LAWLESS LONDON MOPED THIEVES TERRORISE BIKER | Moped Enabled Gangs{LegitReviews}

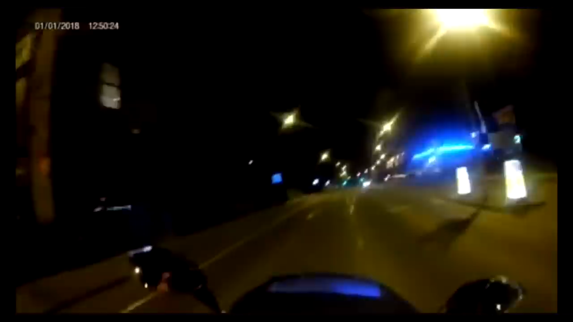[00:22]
so this video comes in from Euro now he's riding back at about 2 30 a.m in the morning and he gets approached by these two guys who have been following him and they're shouting over to him and Euro fears for his safety he's trying to get away from them look he's now on the opposite side of
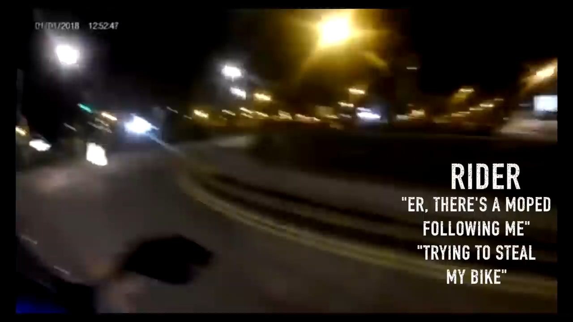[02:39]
following me trying to steal my bike i'm in curtstone mcdonald's
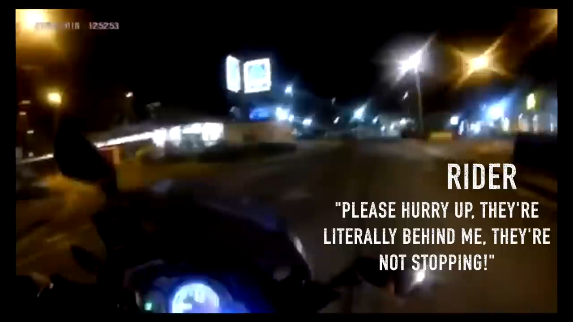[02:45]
yeah please hurry up they're literally behind me they're not stopping they're
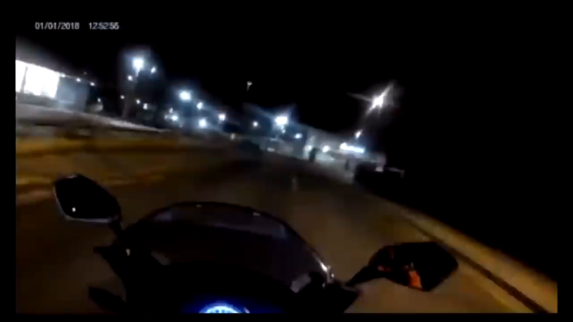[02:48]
not stopping please please hurry up because i'm really scared seriously
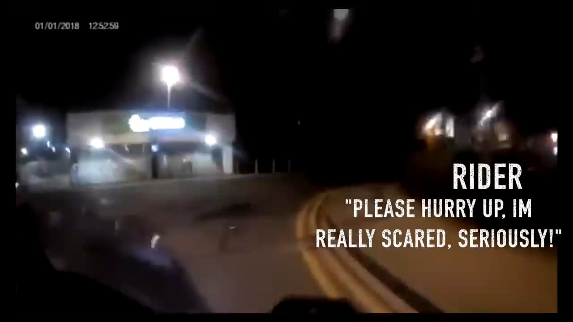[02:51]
hurry up please hurry up hurry up seriously i fire i fire they're literally they're literally following me good use of his topography he knows where he's going and he's calling ahead of where the location that he's going to be is so police can start making their way there